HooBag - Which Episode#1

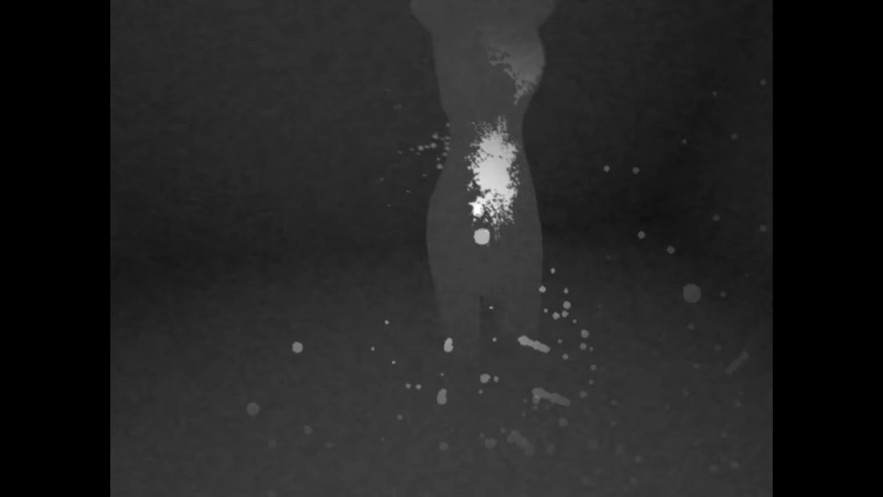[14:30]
Wow, alright, bro, I think you can just bleed out now. Wow, now I know where all the blood comes from. Damn. You're still going? Shit! Oh, wait. Okay, she's dead now.